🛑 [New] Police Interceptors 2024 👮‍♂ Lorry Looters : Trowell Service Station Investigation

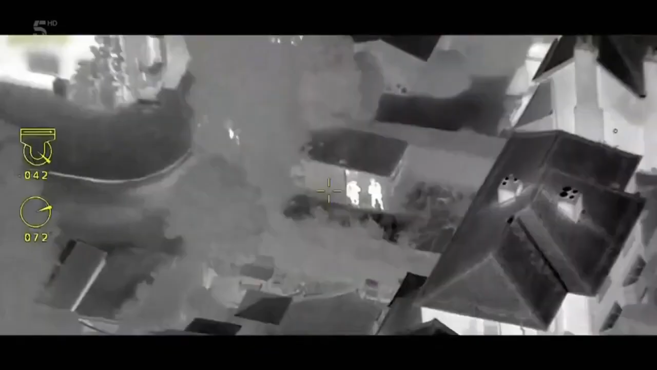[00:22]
On target with their firearms unit. In the air with their eye in the sky.
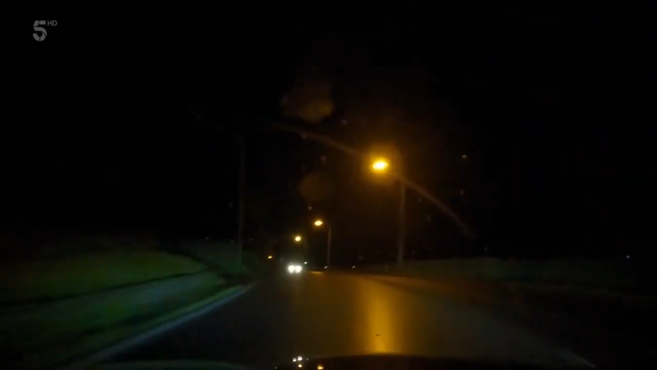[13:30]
Yes, passing us. Haworth Road, towards Bradford. We're just turning. Spinning round.
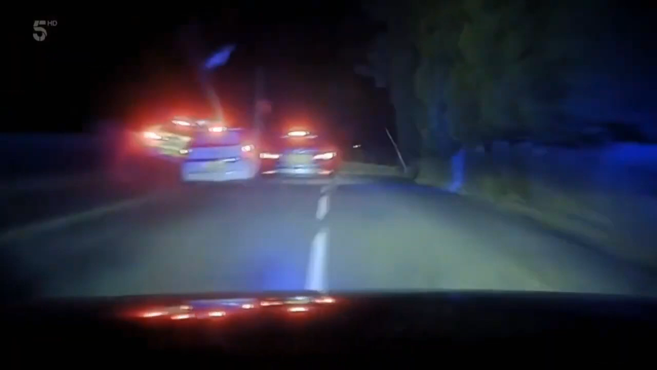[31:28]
Car's on fire. Fire are contacted, an ambulance are also contacted.
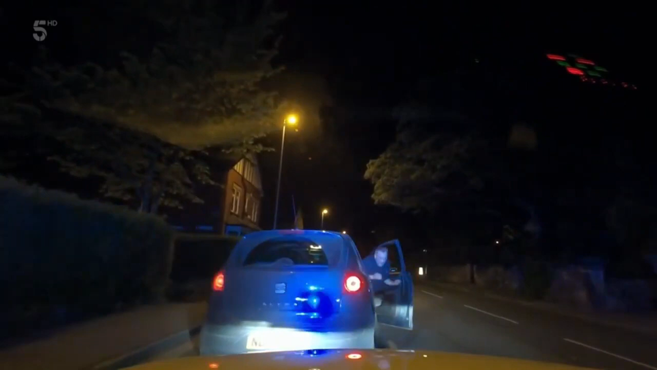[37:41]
And surprisingly, the driver stops. Hello, mate. You all right, mate? You all right? You won't seem to pull me up every time I drive. I've never met you.
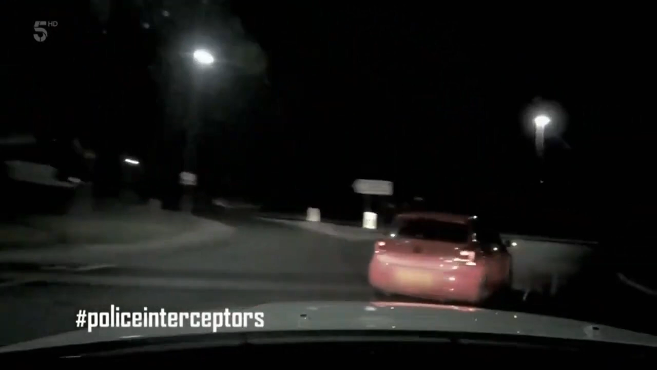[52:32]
I am behind the vehicle. ..has the brakes put on for him. Looks on, box on. Oh, got it top down.
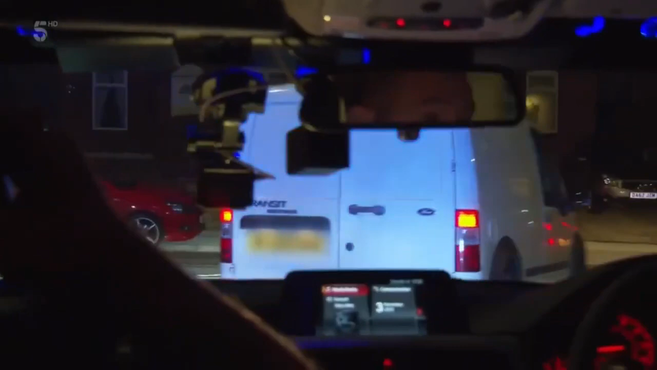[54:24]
Phil and Clarky need to keep him in their sights until the cavalry roll in to help with the stop. Stand by, stand by.
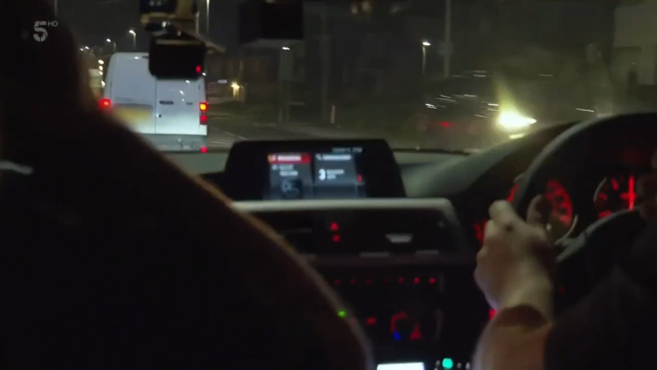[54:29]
It's a right, down towards the A617. Speed currently 3.5. We've got brake lights, stand by.
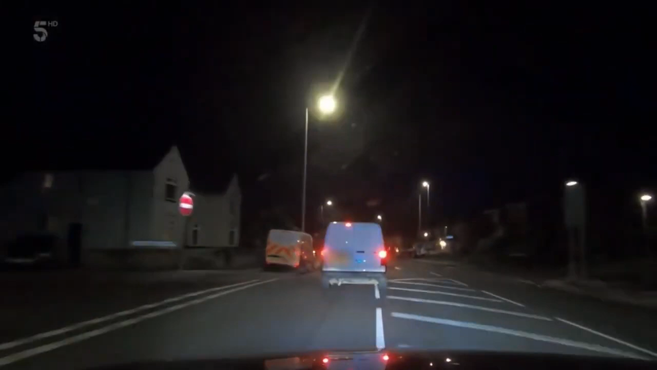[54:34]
The Transit wasn't built for speed, but what it lacks in grunt, the driver makes up for in grave errors of judgment. Yeah, just SO go.
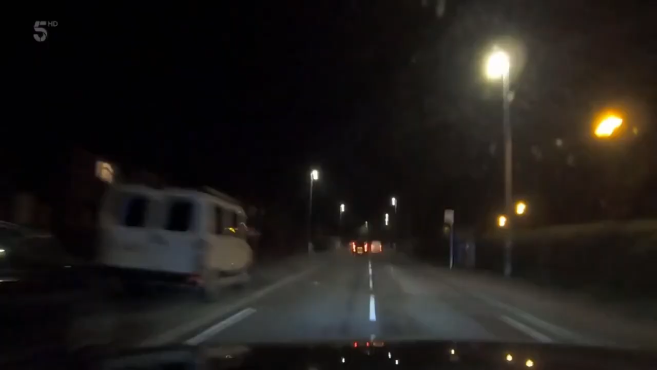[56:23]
We are just overtaking traffic on the wrong side of the road. Coming past Manor Comp, stand by. Van Man's got another risky trick in his transit. He's straight over without stopping, straight over the wrong side of the road. The reckless driver blindly blows through a junction at 40 miles an hour as a child waits at the roadside. But he can't throw off Phil and Clarkey. Larch Avenue, speed is 3-5. Brake lights, stand by.
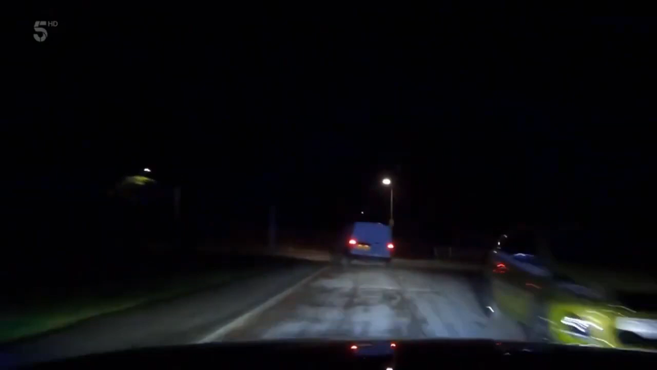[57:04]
They'll never be able to sting him down here. Now he's going off-road up a dirt track. It's an easy film. Gotta be careful, we're gonna end up grounding. Yeah, you are, mate. Pursuits follow patterns.
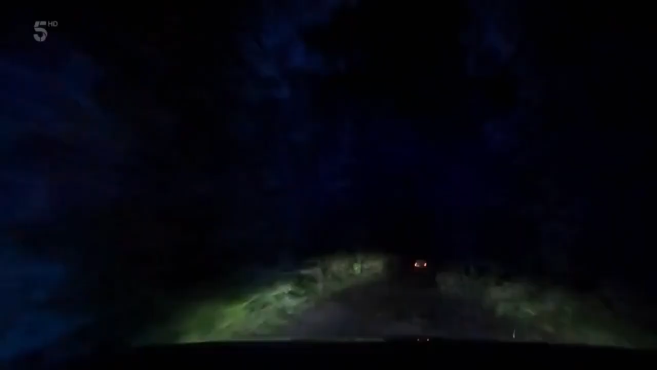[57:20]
Off-roading usually leads to a cross-country run. Brake lights. Decamp.
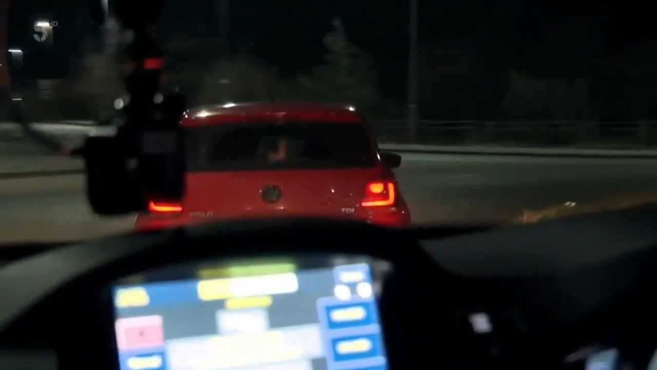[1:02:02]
I am behind the vehicle. We've got a near sign indication, a left on back through Crown Farm Industrial Estate.
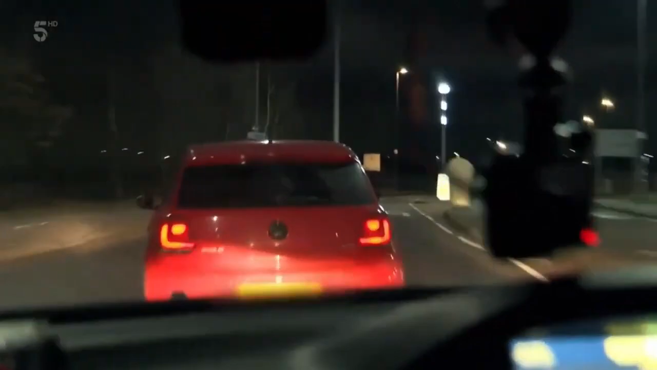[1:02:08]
Speed is 3-0. The driver's already failed to stop, and cops suspect he's had a drink.
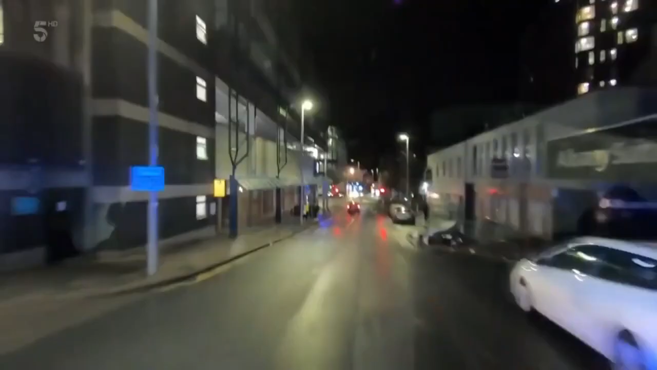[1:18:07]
2 minutes away, we're just near Crown Plaza.
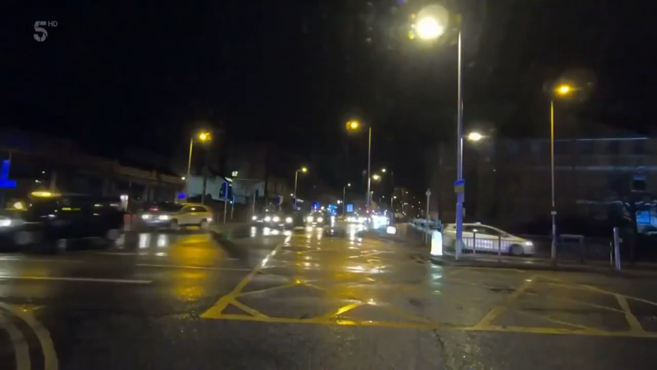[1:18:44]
Go and have a look. That'll be him. The suspect is in their sights, but he's on the run. Again. Yeah. Off here. He's jumped in there. Where's anyone?